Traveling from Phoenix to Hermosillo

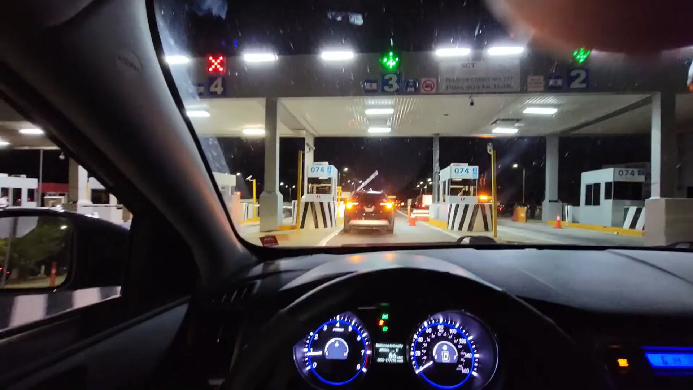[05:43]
Another toll booth. Not sure how much this one is.
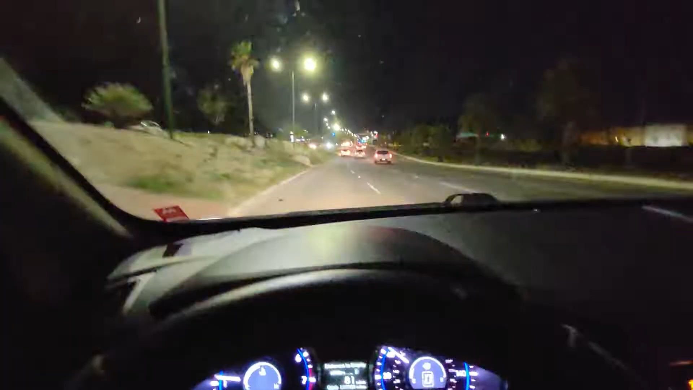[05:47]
All right, I am in Hermosillo.
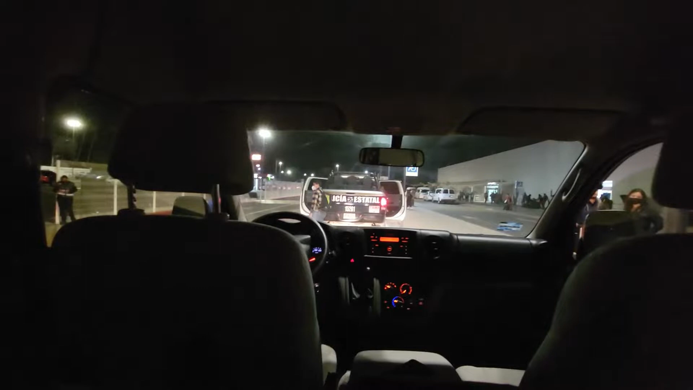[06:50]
All right, I found a parking lot, and it's $7 a day, and this guy drove me to the airport.
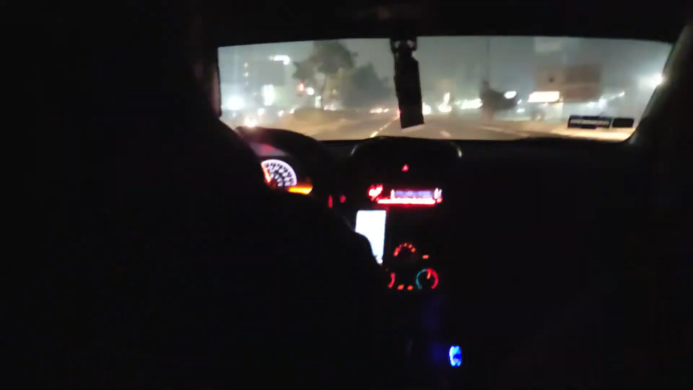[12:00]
All right, I'm in my cab going towards my Airbnb.